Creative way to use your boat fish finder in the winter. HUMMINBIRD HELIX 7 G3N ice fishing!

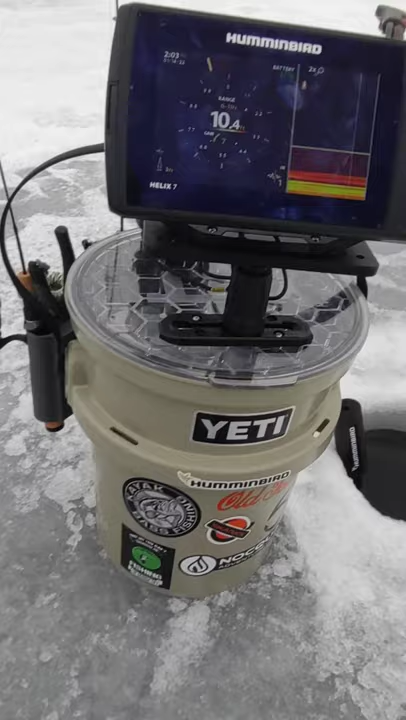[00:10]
And that is going to a Yak Attack bracket that I just have screwed on there. Only a couple screws needed. I could have put a whole bunch but I didn't really want to drill into the lid too much. On the side, I have a rod holder mount and that's no drilling required.
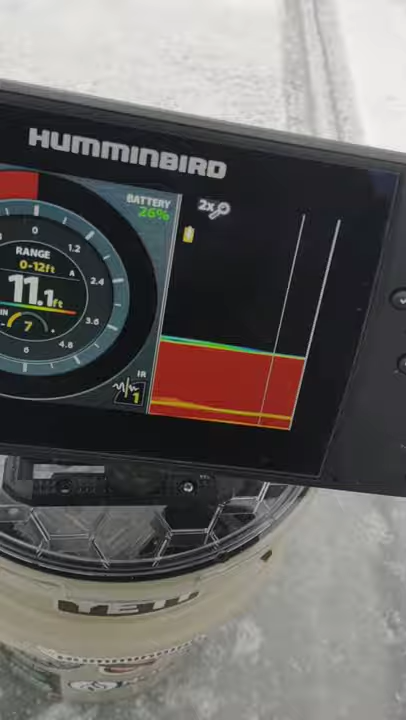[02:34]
On screen: depth 11.1 ft
But, I just come back to one of the other holes I've drilled.
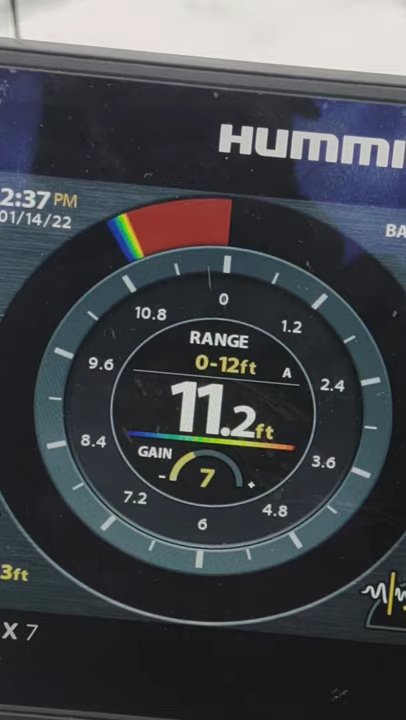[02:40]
On screen: depth 11.2 ft
And, I actually have a fish I'm marking on the bottom right now. So, I'm going to try to jig that one up. I'm at one of my holes I purposely drilled for jigging. But, anyways, I just want to show you guys how I have this set up.
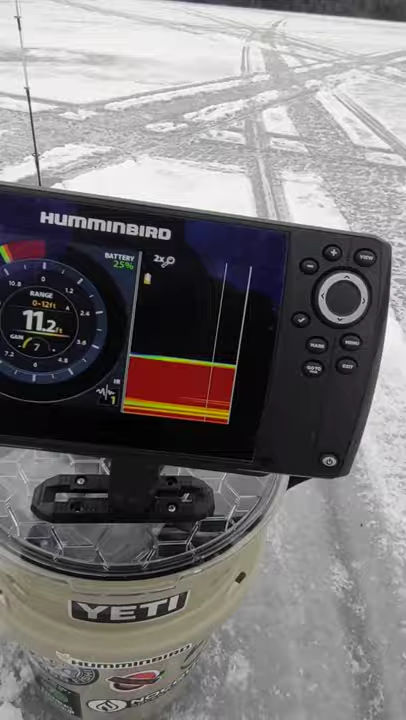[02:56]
On screen: depth 11.2 ft
So, we have the mount, we have the rod holders.
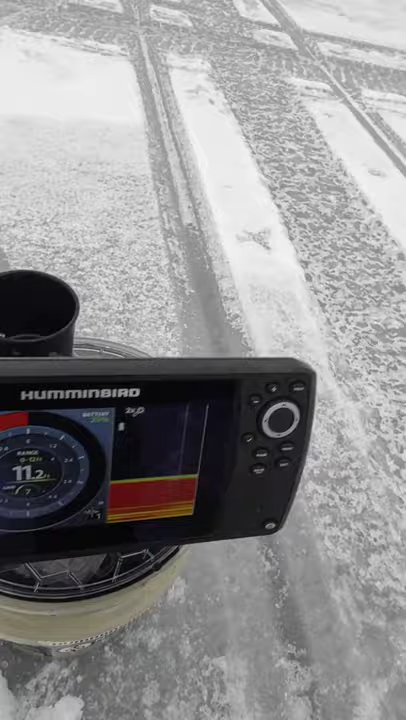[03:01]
To power this, we can pop the lid off fairly easily.
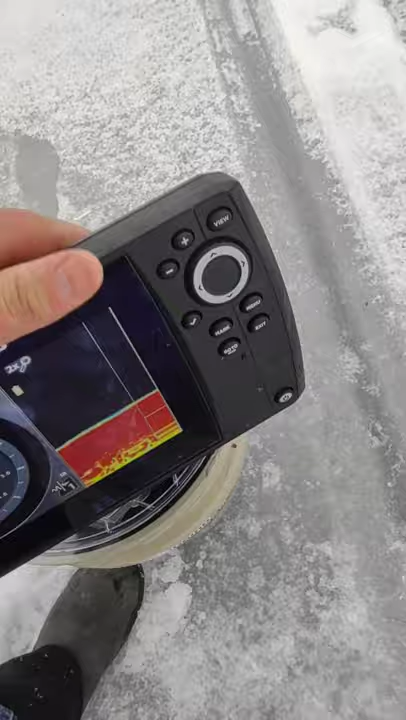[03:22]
So, I can actually store the unit when I'm done with it. For safety. And, we found that fish that was on the mark. I think there's another one down there though.
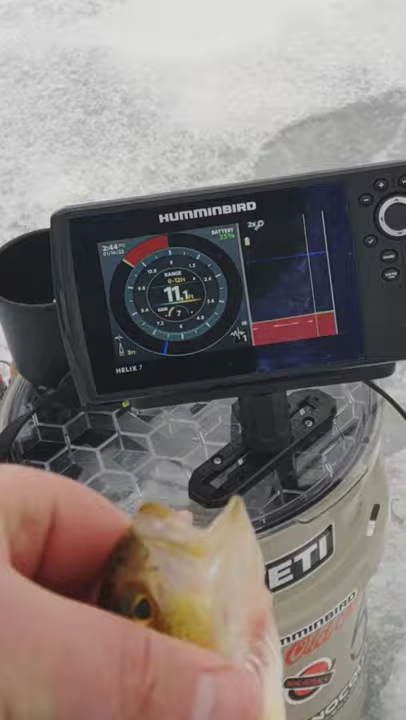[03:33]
So, we're going to go after the next one. Looks huge. He's not really. Probably an 8 inch yellow perch maybe.